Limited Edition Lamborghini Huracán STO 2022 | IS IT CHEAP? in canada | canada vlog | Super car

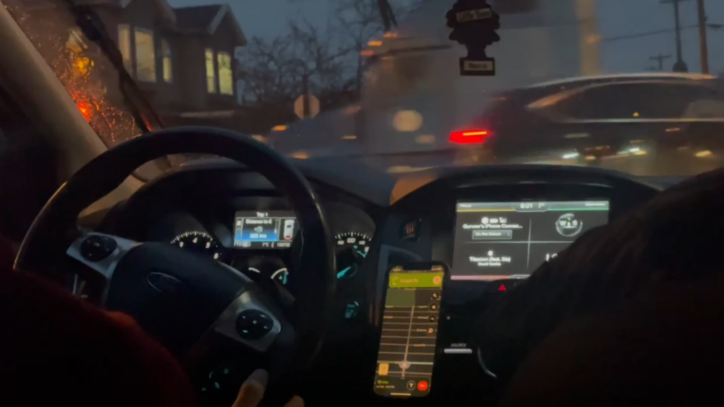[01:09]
तो ये लैम्बोर्गिनी जो रैप बॉक्स में अभी आई है उसको देखने दोस्त के साथ गाड़ी मोड़ी और चल पड़े हम भी. ये किसी आदमी की नहीं है,
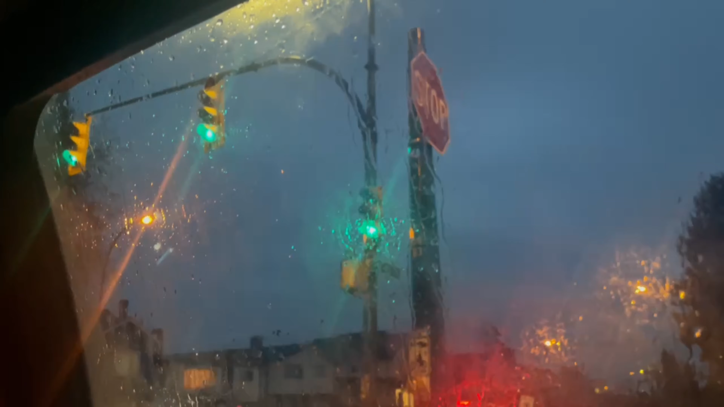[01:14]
ये लैम्बोर्गिनी वैंकूवर की ही लैम्बोर्गिनी है जो कि एक बहुत लिमिटेड एडिशन थी.